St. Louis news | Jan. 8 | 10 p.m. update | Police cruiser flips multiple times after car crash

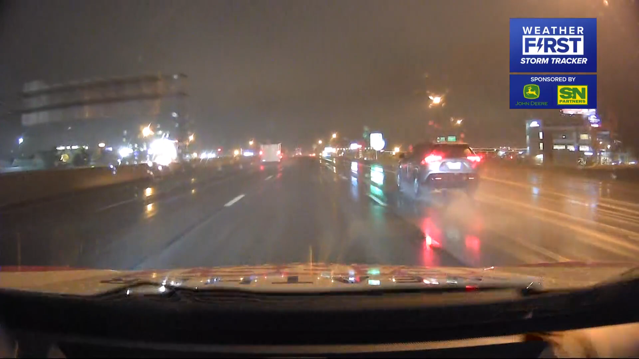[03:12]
Let me tell you this. About an hour ago, we left downtown St. Louis, hopped on Interstate 70 West and first rode into this wintry mix. Initially it was light, but then it got extremely thick and started falling fairly quickly. You can see light wet snow on grassy areas out here now. Modod and IDOC crews again.
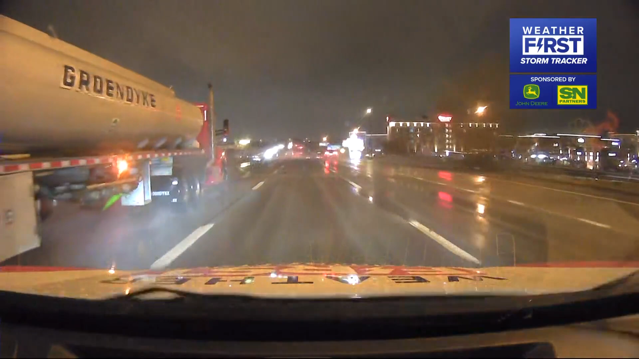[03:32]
They're also keeping a close eye on the road conditions. Both are ready for whatever blows our way tonight. And they tell me again on Friday they are bracing for potentially a much bigger winter storm that may cover the roads, overpasses in the entire region with snow. If needed, their road crews will put in 12 hour shifts plowing the major roads, interstates, of course, the highways and overpasses on both sides of the river. But again, right now at this 10 o'clock hour, we can tell you that you are looking at on again, off again,
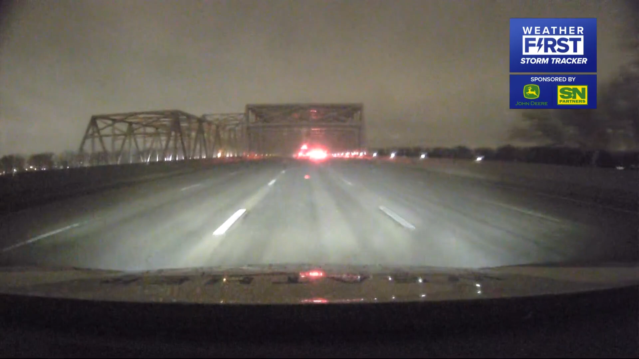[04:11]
You might say this is the calm before Friday's anticipated storm. I can tell you that the good news is despite these wet conditions, we really haven't seen any weather related car crashes. Of course, if you're heading out tonight, you definitely want to take your time.